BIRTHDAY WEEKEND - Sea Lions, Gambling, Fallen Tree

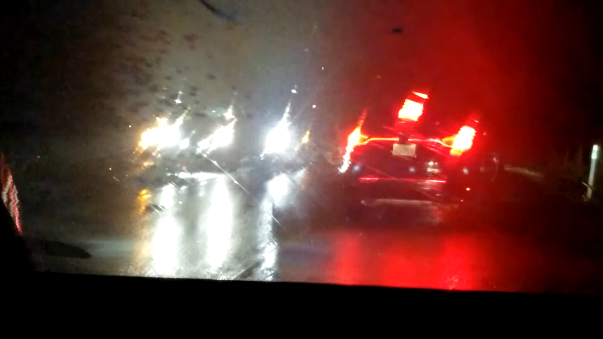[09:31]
There is a tree. I can't see it. That had fallen down in the middle of the road. Some cars were able to go through under the branch. But we are still trying to figure out what we want to do. This guy with the truck over there. I think he's actually... Are they trying to move it? Well, there goes the wind. Can you see that wind blowing? Yep. Oh, oh, oh. He's pulling it.
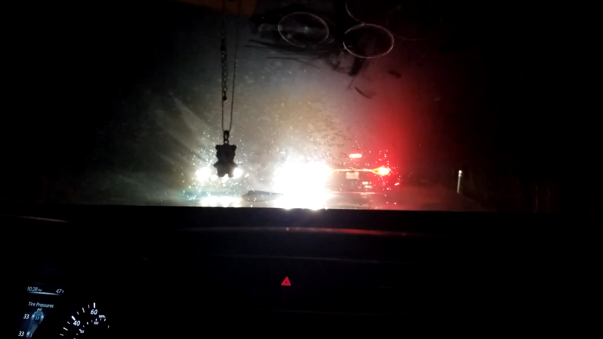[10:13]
I wonder if those are just regular people or that's the actual, like, patrol. Could be the patrol. They've got the light, but... Oh, do they? I thought it was just a regular truck. Oh, nice.
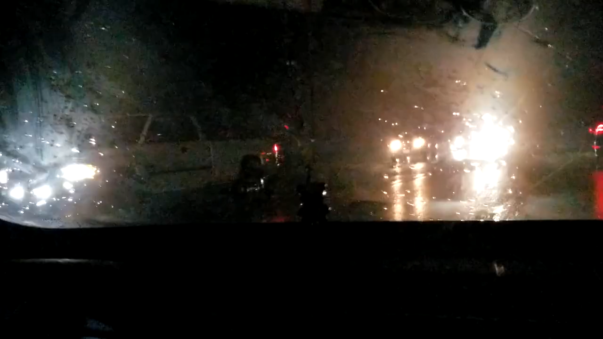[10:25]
I don't know if you'll be able to see that. Yep. That tree. That big old tree.